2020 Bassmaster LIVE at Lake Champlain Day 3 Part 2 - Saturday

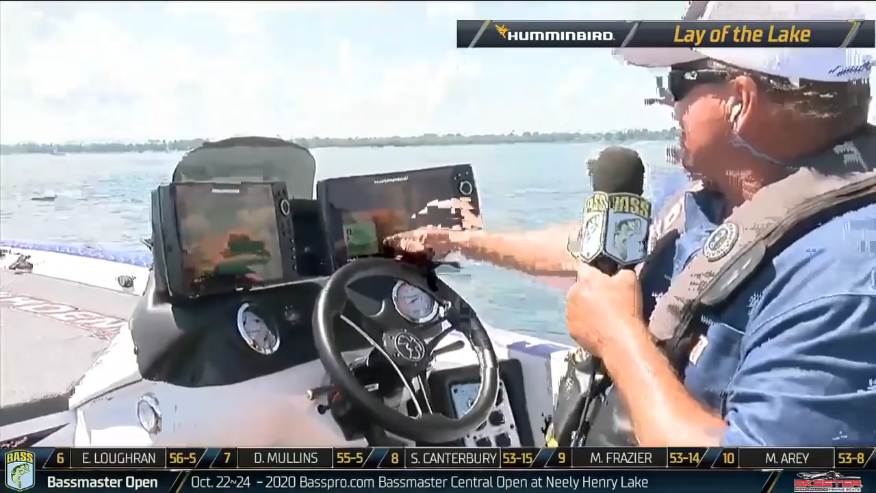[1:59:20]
There's a lot of boulders here,
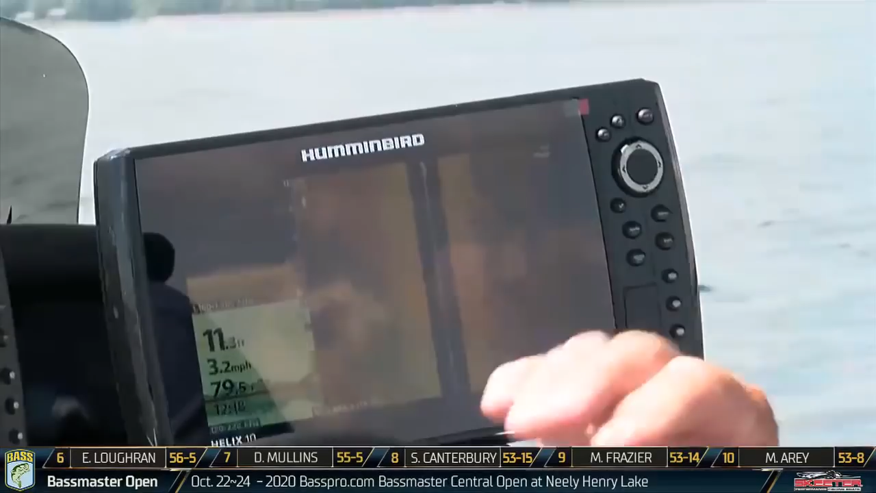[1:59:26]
On screen: speed 3.2 mph
but what a lot of these anglers are really looking for are not the boulders like we saw a lot last week, but it's this vegetation you're starting to see here now.
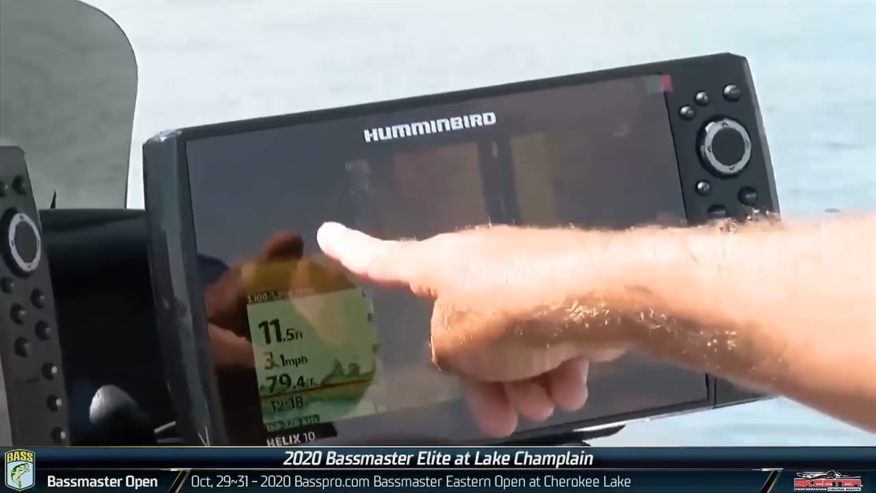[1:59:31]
On screen: speed 3.1 mph
These are boulders, and this is the vegetation on the side imaging.
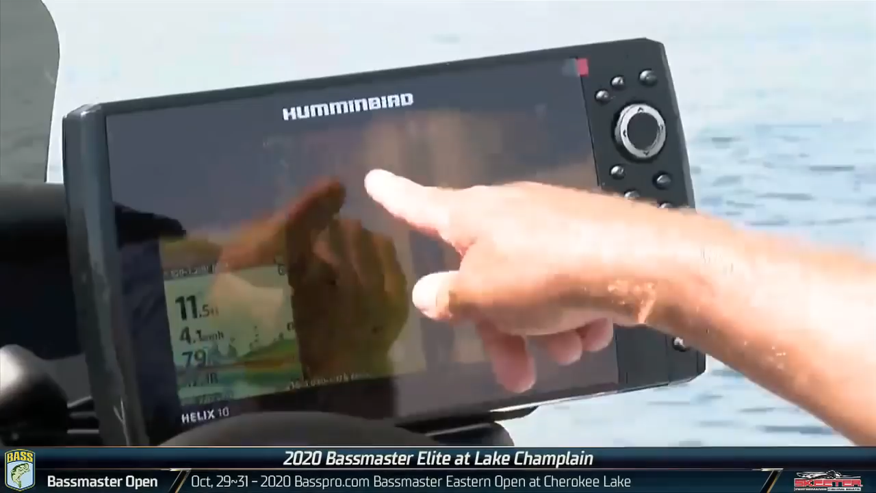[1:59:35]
So we want that thicker stuff, the cabbage that grows up all the way to the surface. So going slow, you can find it okay.
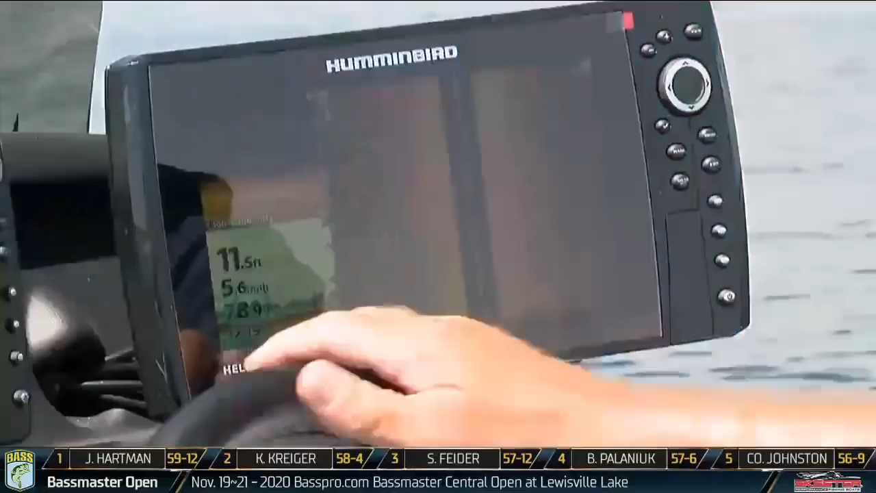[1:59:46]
But on a lake like Lake Champlain, we're going to plane off and try to find thicker and more cabbage.
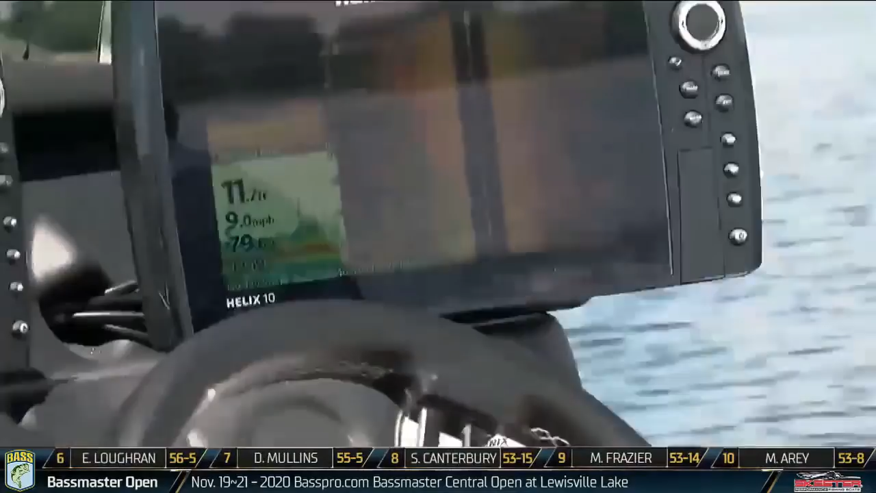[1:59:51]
On screen: speed 9.0 mph
You see it got taller right here.
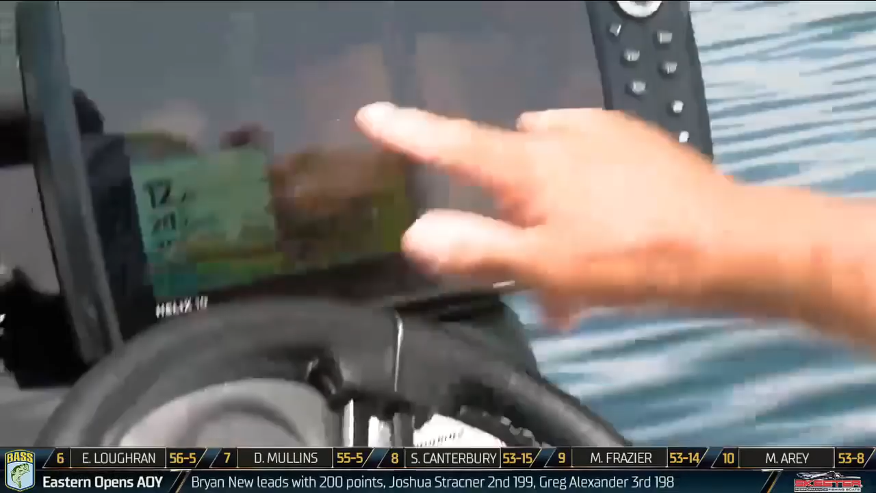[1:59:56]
Switch your side image into your down image and running on plane, but still you have the advantage of the tonar.
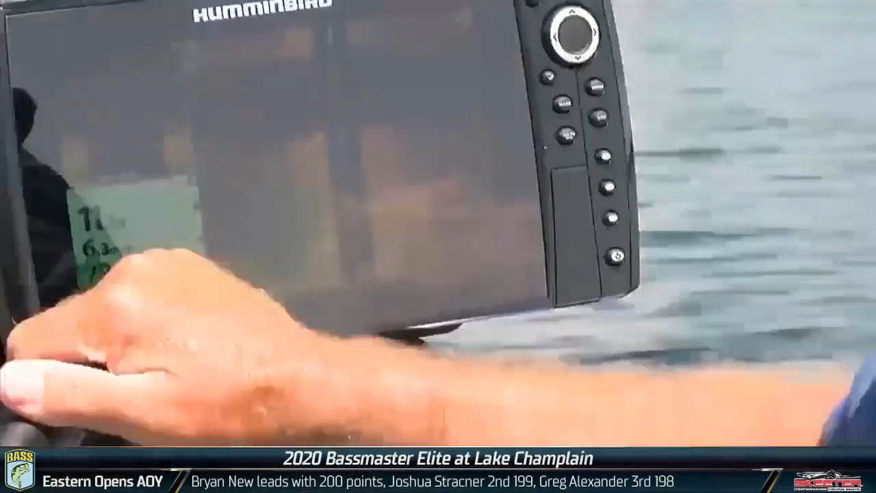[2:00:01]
On plane, I can look for that taller vegetation.